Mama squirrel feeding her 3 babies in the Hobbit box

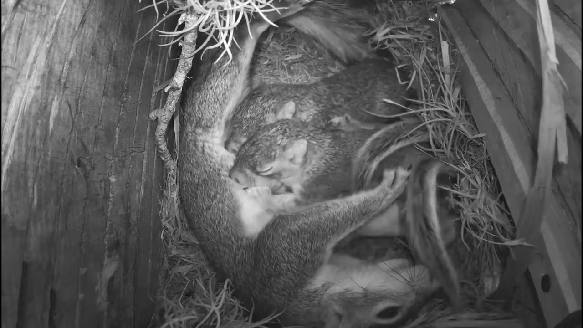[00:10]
It's hard to see all four of them there but I'm pretty sure that there's four because she had four and they're just lined up nursing and kind of pushing and trying to get her milk to come down here and they all seem pretty happy and she seems happy. You